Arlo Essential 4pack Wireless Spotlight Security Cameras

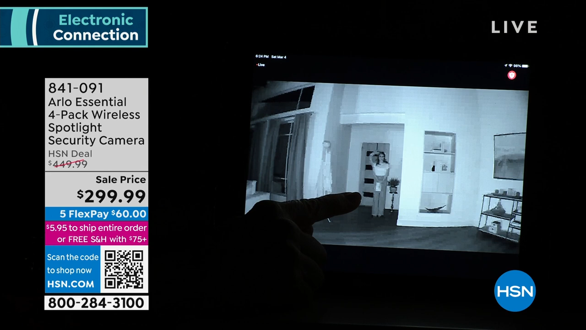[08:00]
You've seen that a million times with the bad guys. Now, what I'm going to do, I'm going to manually set off. There's the spotlight. Now, watch it shape. Now, it's color.
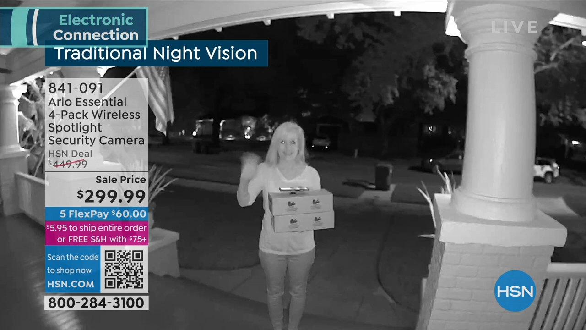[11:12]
Then let's say something happens. And this is the perfect example of traditional night vision. Yeah. And look, this is the cameras you're getting tonight. That's my front porch. With the color night vision. You look like the friendliest package stealer ever, Julie.
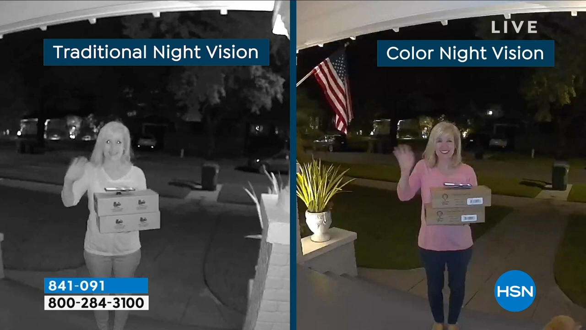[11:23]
I know I look a little goofy, but that was just to show kind of the before and after.